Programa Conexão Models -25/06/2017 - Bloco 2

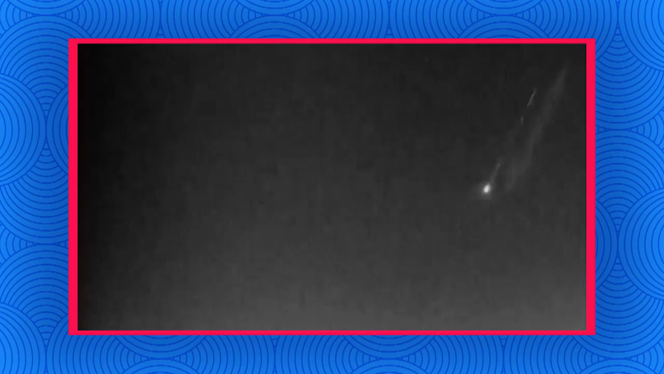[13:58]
Isso aí é um fireball que cruzou o céu de uma grande capital brasileira na noite de 11 de junho.